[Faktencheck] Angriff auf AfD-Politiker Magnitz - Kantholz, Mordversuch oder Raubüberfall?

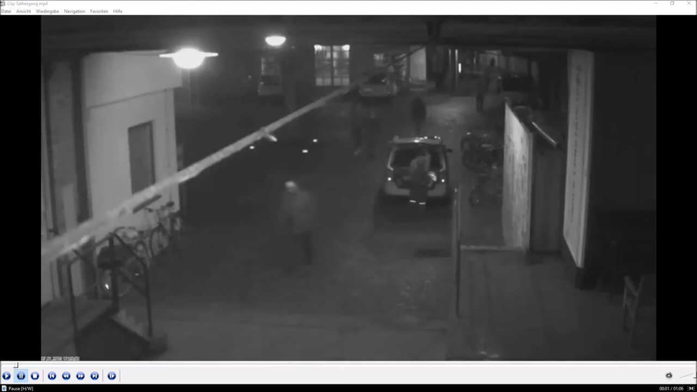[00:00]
Wir machen heute wieder einen Faktencheck. Hallo, ich bin jetzt der Christus und vielleicht hast du es mitbekommen, dass ein AfD-Politiker von drei Leuten angefallen wurde, zusammengeschlagen wurde und zwar mit einem Kantholz. Das wurde jedenfalls zu Anfang an gesagt und wir wollen jetzt mal angucken, was ist denn an der ganzen Sache drin. Auf jeden Fall hat die Polizei zwei Überwachungskameras, die diese Szene ein bisschen aufnehmen.
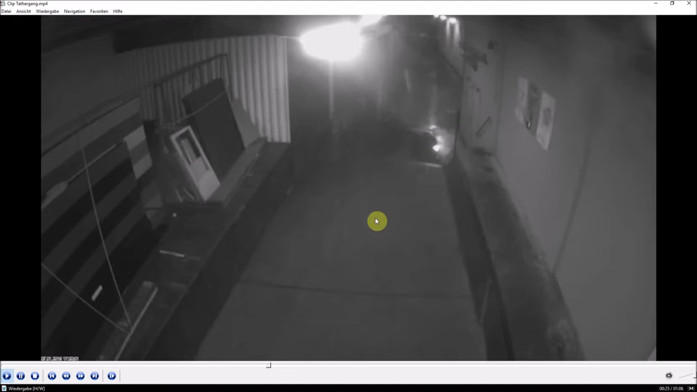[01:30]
Der kommt ein bisschen später. Die Polizei hat jetzt hier das Ganze auch ein bisschen verlangsamt, wo man dann das Ganze noch mal ein bisschen genauer anschauen will. Die Polizei hat nämlich dieses Video veröffentlicht, damit man, wenn man jetzt irgendwelche Hinweise hat, denen auch vielleicht irgendwelche Hinweise geben kann. Allerdings finde ich jetzt die Qualität der Überwachungskamera ist jetzt nicht so gut, dass man da wirklich so viel erkennen kann und da sind jetzt auch schon einige